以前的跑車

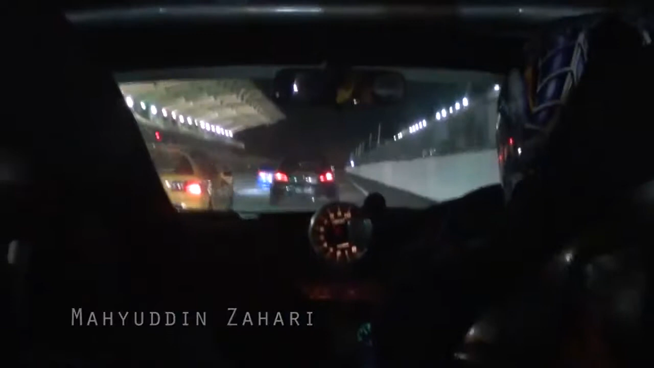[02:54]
Ahead of you, that's Halim. Cars are going left, right. That yellow EK in it, that's the ball. That is Kino. We're in the car with Philip Tech. Philip is taking opposite line.
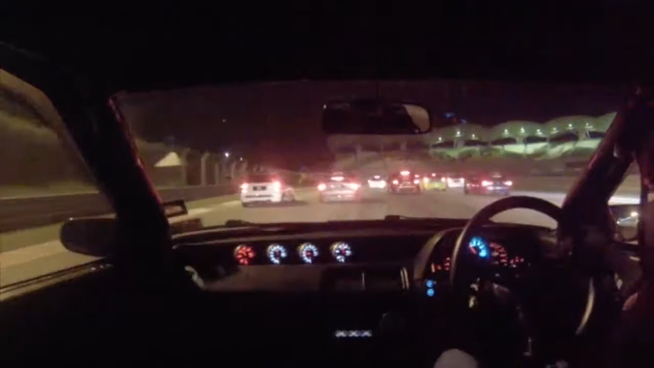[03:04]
He's going on the far outside. Ahead of you, that's Francis. Francis goes onto the grass. Smart move. Back in car, Mahyudin. That's Panjang. Panjang Gun Kim Ho.
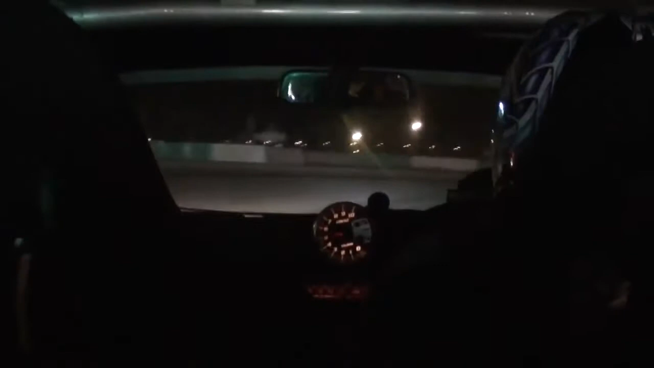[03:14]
They're squeezing.
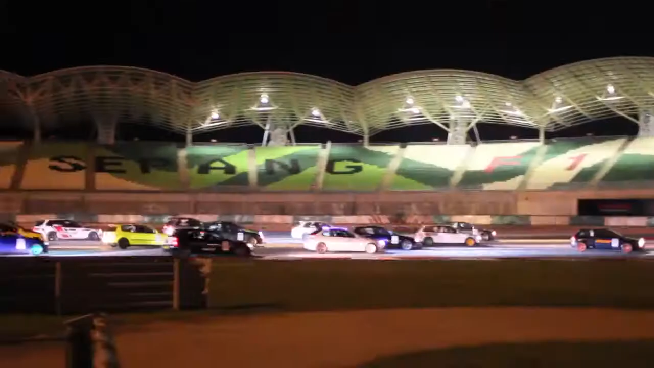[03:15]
3 cars abreast. 4 cars abreast. This is amazing. This is Street 1.8 for you. Back in car with Philip.
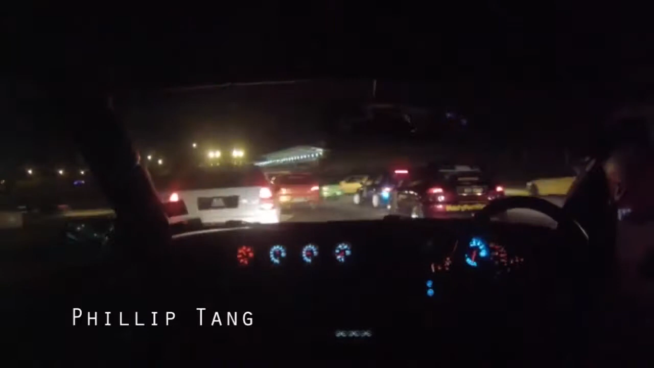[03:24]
Caught in the traffic. A car's pulled off. Has he been hit? We don't know who that is. It's an EF. Mahyudin getting squeezed. Panjang still ahead and they take the drag down to turn 3. Final lap 2, we're with Philip Tang.
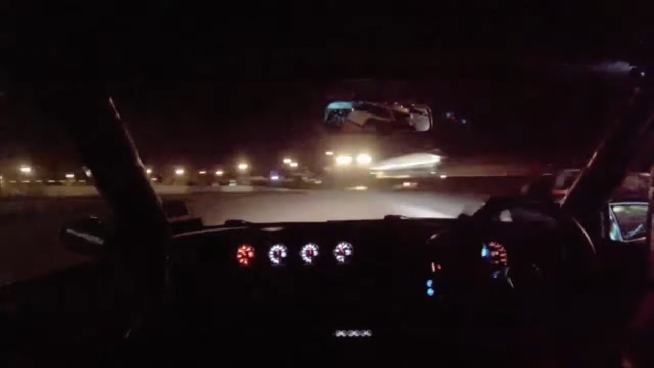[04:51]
He keeps that inside lane. He's ahead, exiting turn 1 into turn 2.
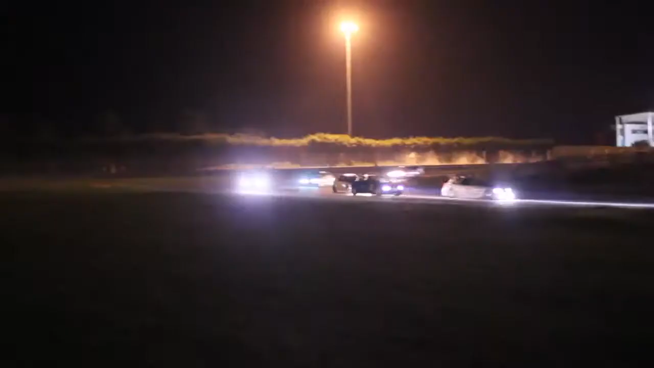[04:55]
Mahyudin still ahead. There you go, Mahyudin takes the attack. Philip Philip has a lighter car. They both VTEC have got lighter cars. So down from turn three, he will have the benefit. Oh, we just missed it. The car sticking on the outside of turn three. Did you see that?
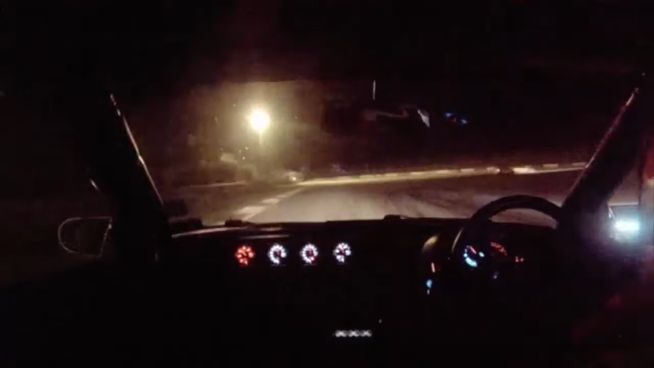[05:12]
Hard the brakes, and I think Philip has it. Philip cuts in on Maidin. Maidin loses that position. Maidin eighth, and Philip now in seventh. Remember, this is heat two. They start on the reverse grid. Is there anything Maidin can do about it? This is turn five. This is the last time we're in turn five, and down the front straight.
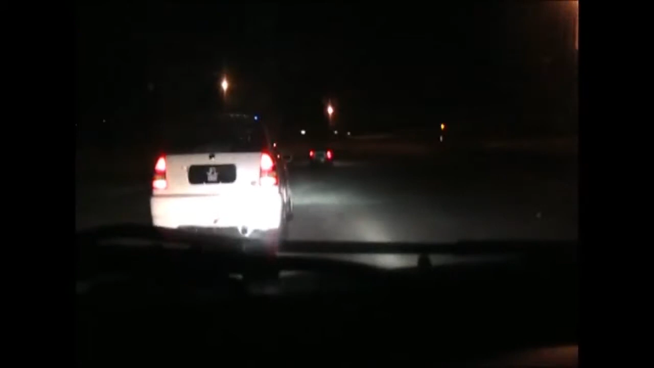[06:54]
Ali chasing KK, there's after the inside of turn 4, hard on the brakes, and he gets it, is it a keeper? Yes it is, but he runs wide, Inong runs wide, Ali runs wide, KK So takes back that position, back up to second. Meanwhile, Mayudin, oh here we go again, as usual, it's 3 abreast into turn 4 on the first lap.
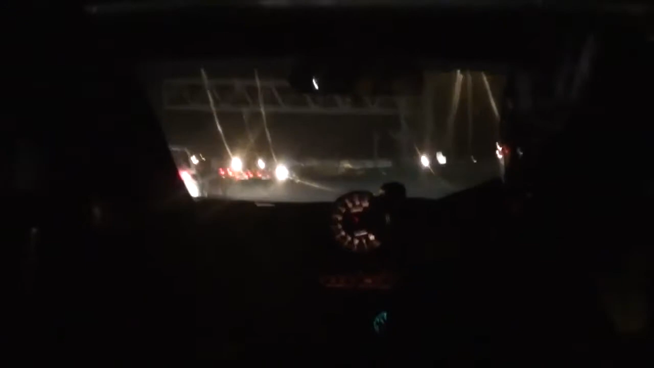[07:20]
Mayudin keeps it nice and tight, gets the drag down to turn 5, oh, that's Kino man. Cuts him off.
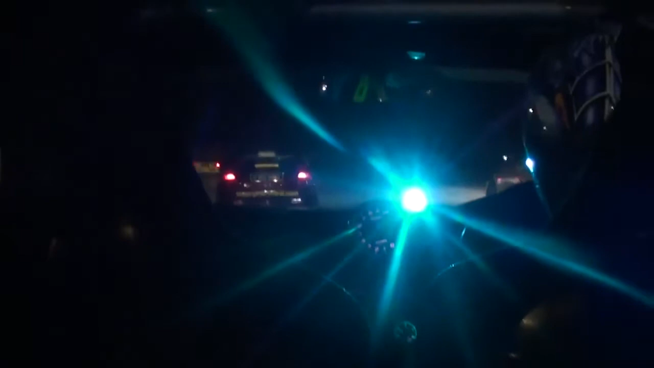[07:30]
Joe Myvac, Proton Satria, Myvac 1.8. Great to see him in there with the VTECs, with the Civics. Who said you can't get a Satria to run?
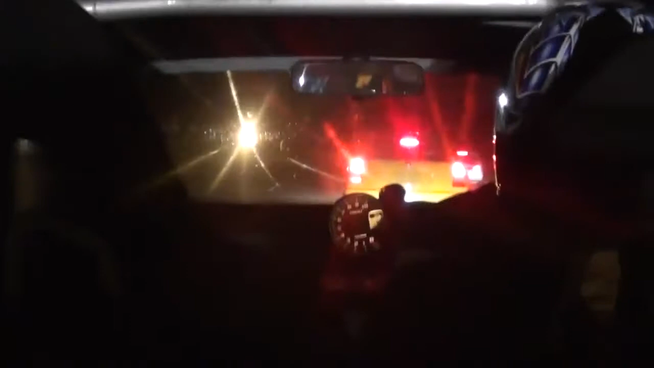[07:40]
Into the last corner, nice and smooth. It's nose to tail. 1, 2, 3, 4, 5. Someone goes wide. And they head down the front straight. This is the start of lap 2.